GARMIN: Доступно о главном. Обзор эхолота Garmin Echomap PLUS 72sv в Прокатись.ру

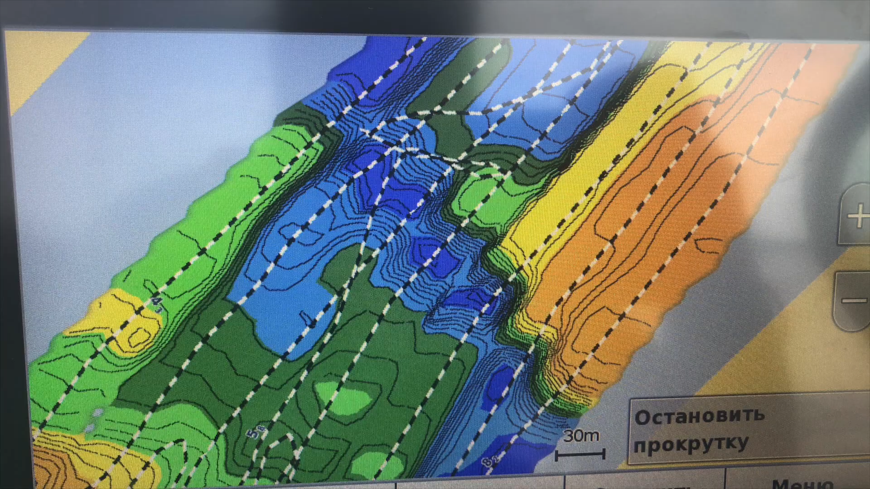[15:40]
То есть здесь вот можно посмотреть глубины.
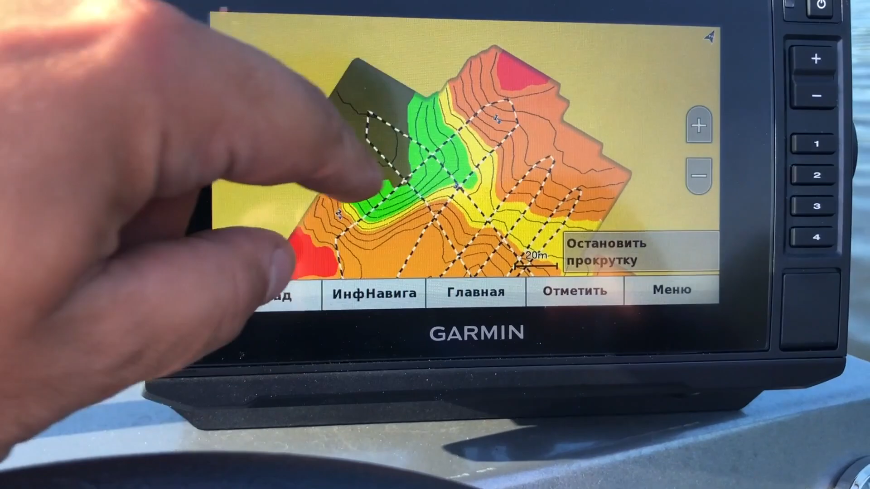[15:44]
Красный я выставил, это достаточно мелкая глубина, там около метра.
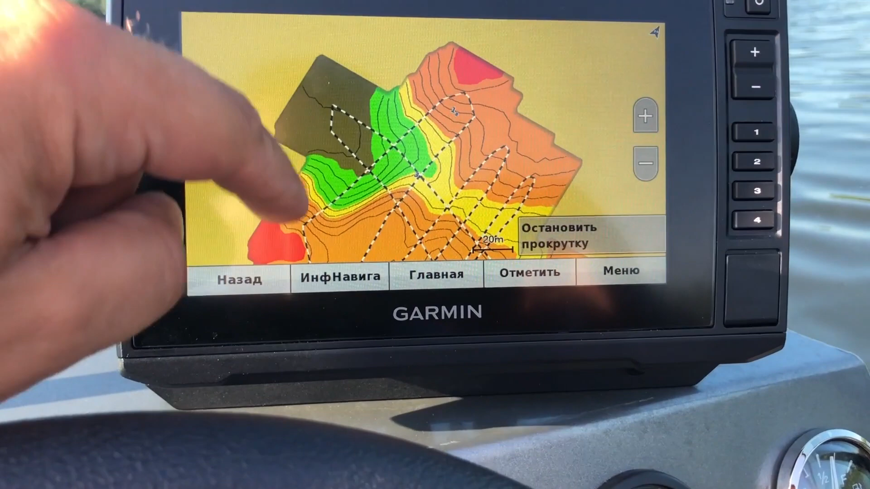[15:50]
Дальше коричневым, таким немножко, 1,8 от метра до 2, дальше до 3, 4, там более-менее глубокое место.
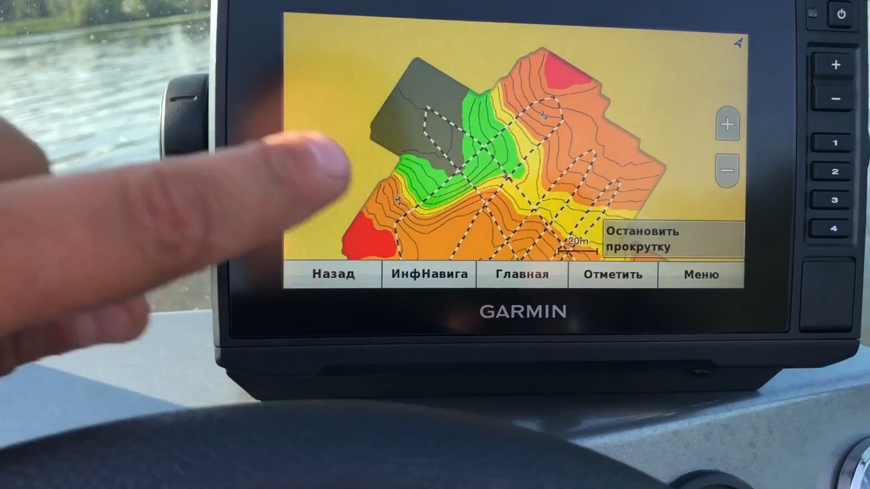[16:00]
Мне кажется, это очень здорово, это реально прорыв у компании Garmin в плане рисования, особенно за бесплатно, даром, назовем это действительно так и есть, вот этих карт.
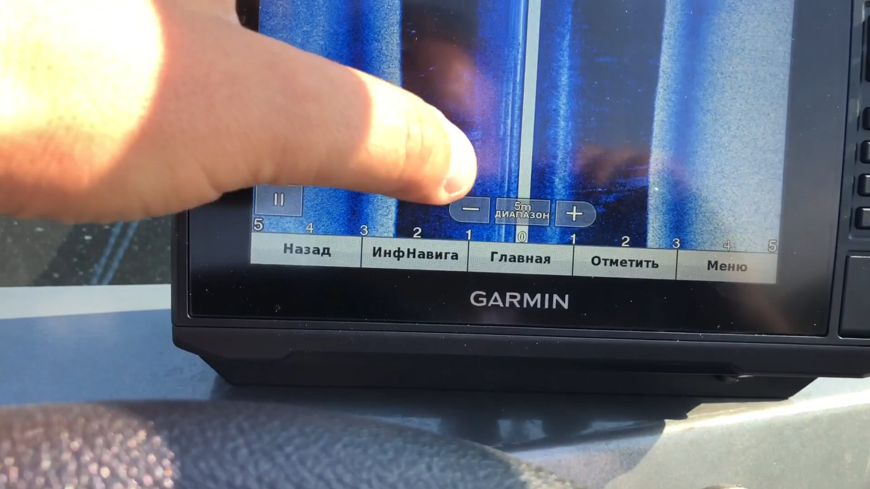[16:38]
Если мы сейчас откинем двигатель, который у нас немножко затеняет датчик,